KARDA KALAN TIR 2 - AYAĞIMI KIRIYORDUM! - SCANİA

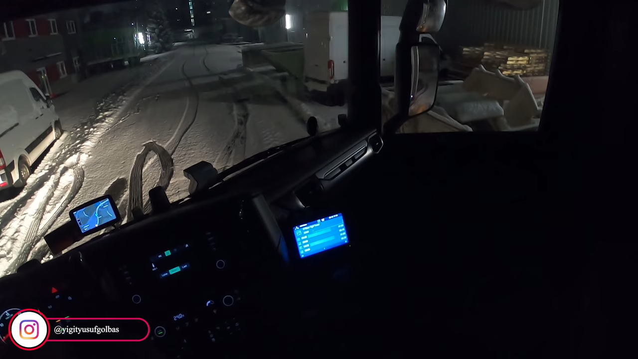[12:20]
Şurada da taş var. Ona değmemeye çalışıyorum. Kaya var. Kayaya değersek... Sıkıntı olur.
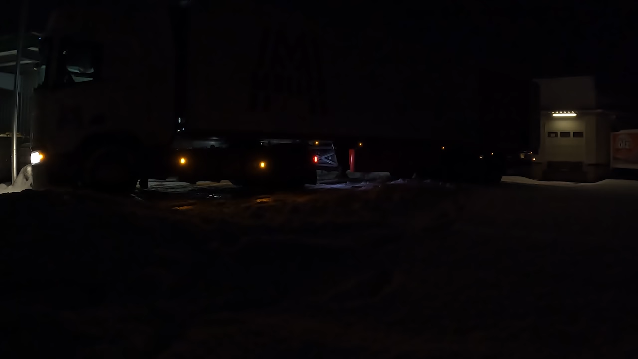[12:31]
Hadi be oğlum ben.
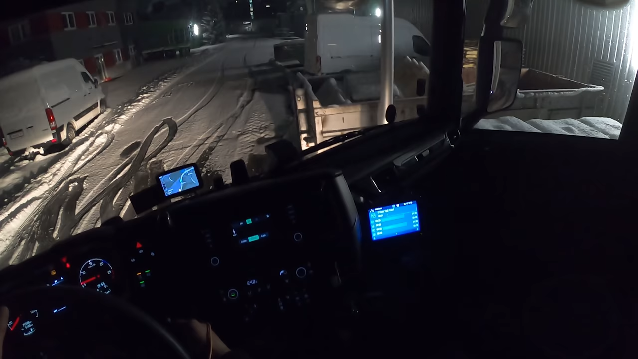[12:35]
Hadi be oğlum. Ya dik orası. Yokuş aşağıya. Biraz rampa dik olunca...